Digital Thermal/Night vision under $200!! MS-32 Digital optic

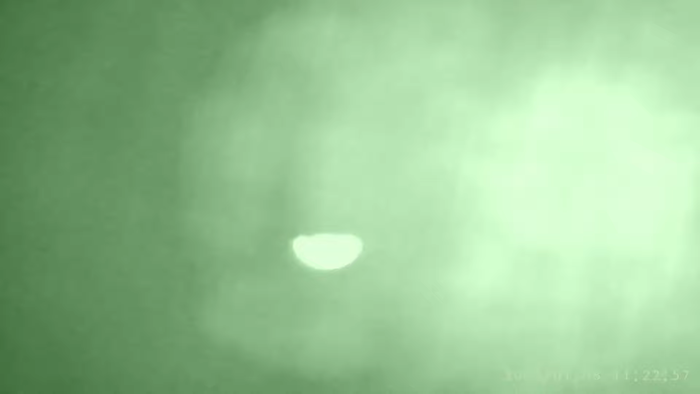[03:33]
and then same with the mound that we're seeing here um
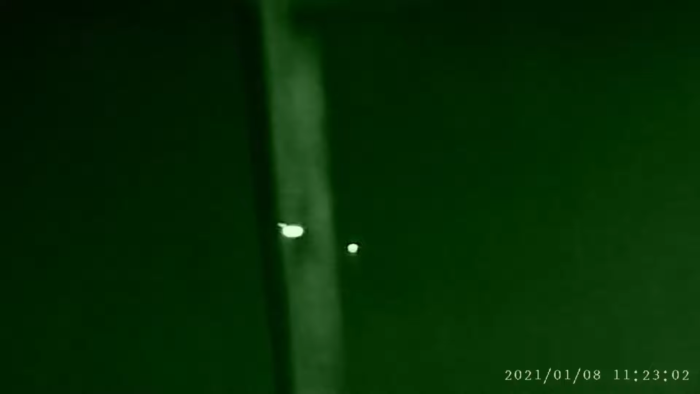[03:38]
oh so now i'm backing up a little bit that's so you're seeing the ground and anything
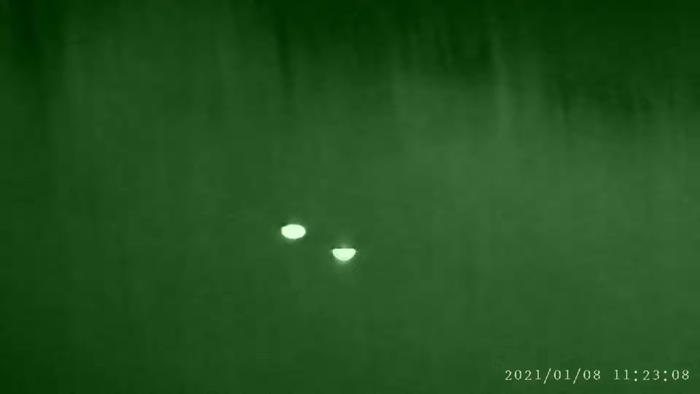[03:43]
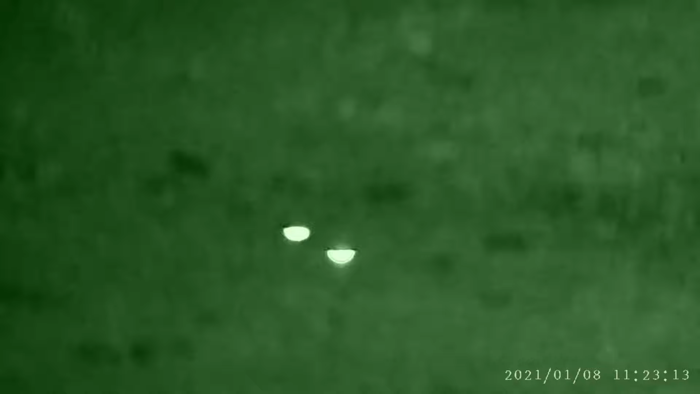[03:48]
so i have both the green and ir laser out i do still need to zero those
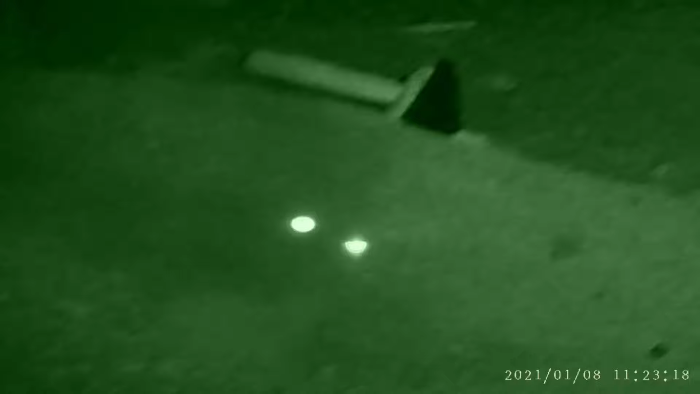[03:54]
and then this thing i don't know what it was but that was about 50 yards away right now
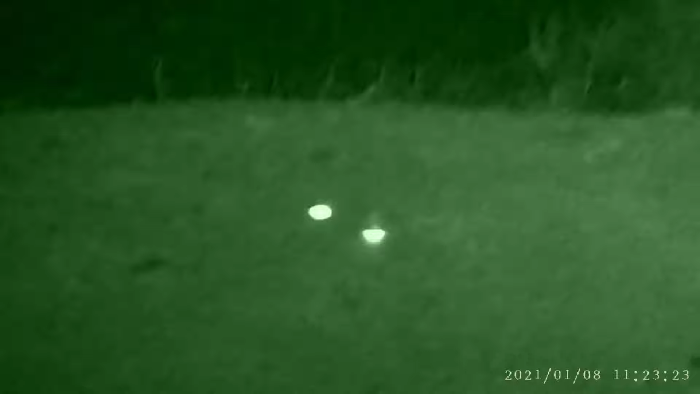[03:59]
and then i scoot back here so now
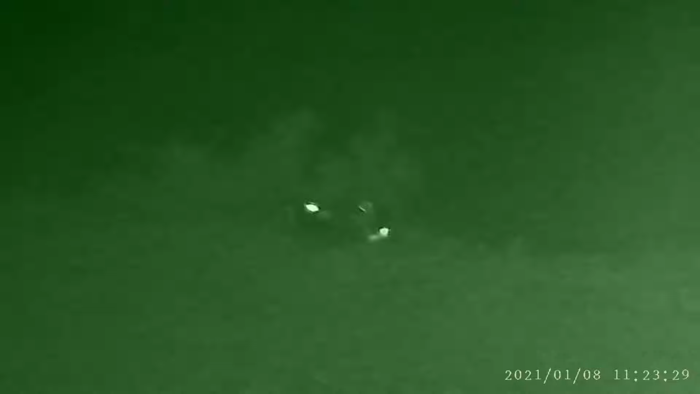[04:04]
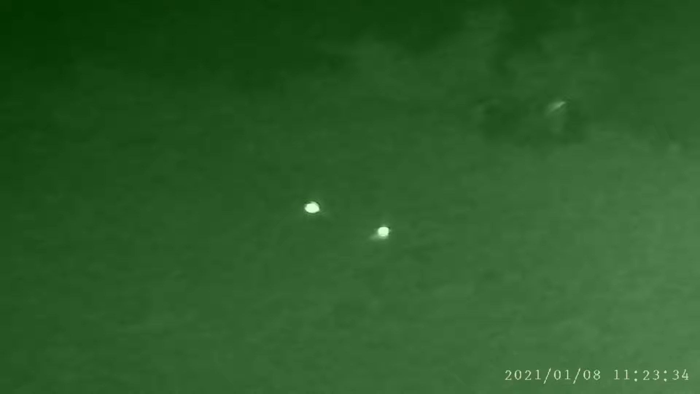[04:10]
the sign so that mound right there and the sign and tire now that's about 50 yards away
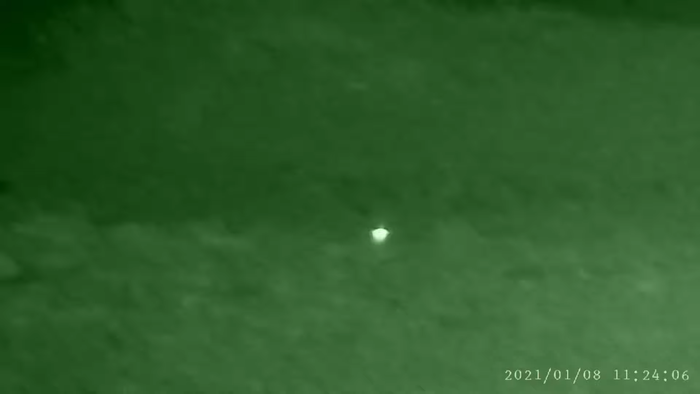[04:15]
moved back again so now we're at about 75 yards and the trash
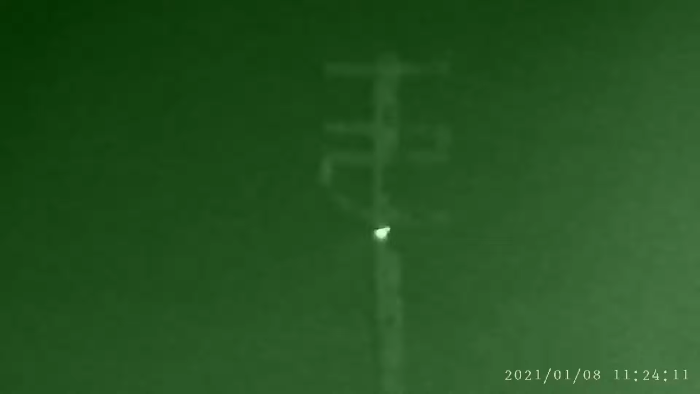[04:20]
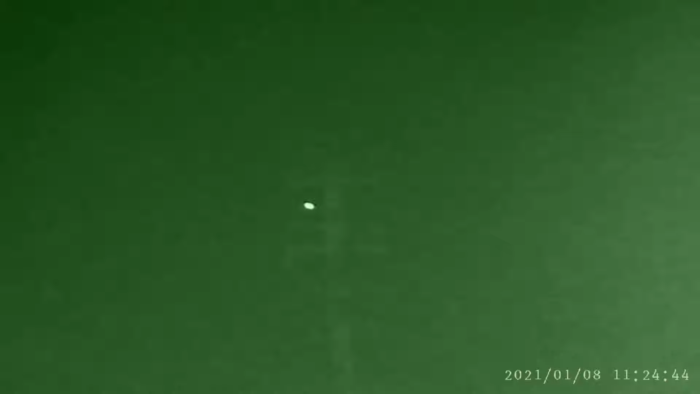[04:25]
no i don't think i'm going to get to the trash in this video yeah so we're about 75 yards away the green laser is the one in the middle so now i switched back to the color
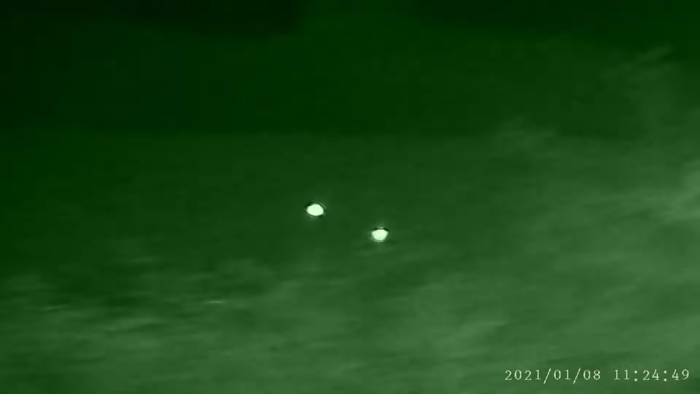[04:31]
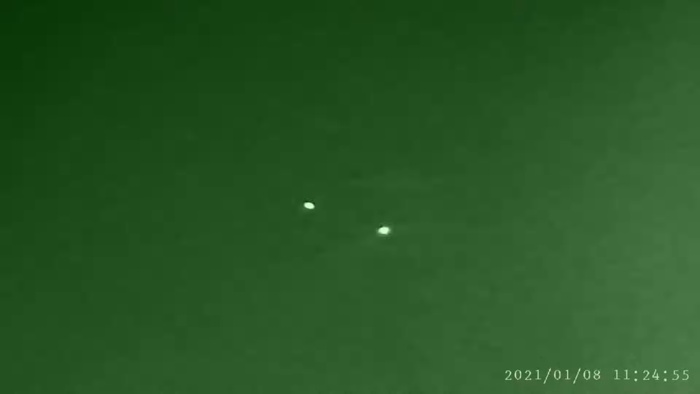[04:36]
i'm colorblind so i don't even know if that's picking up good color or not but so now 75 yards
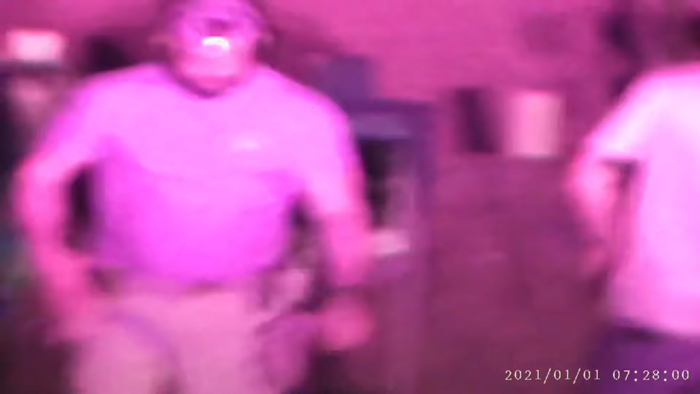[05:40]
at anybody but this is just to kind of show you this is about 50 yards away
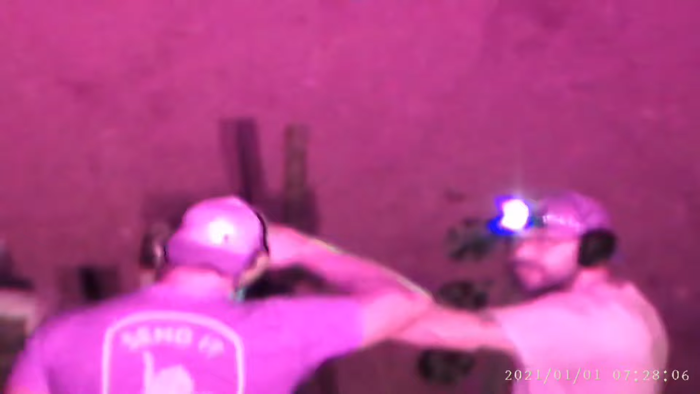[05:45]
and that's just to let me show you so